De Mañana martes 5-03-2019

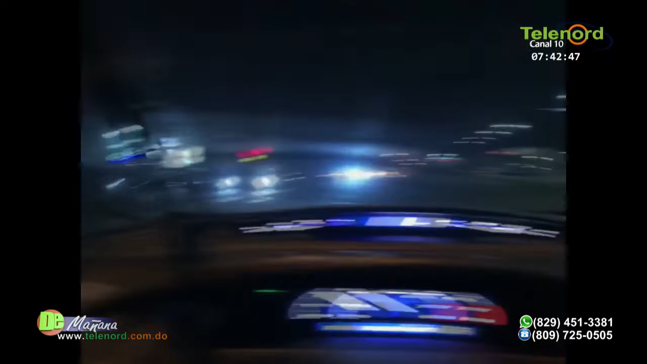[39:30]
las partículas ya del vehículo, algunas piezas de cómo quedó. Según los reportes que tenemos hasta el momento, supuestamente la persona. Tenemos una imagen por ahí de quién se trata, el occiso, imagen que ha sido colgada y este video en las redes sociales.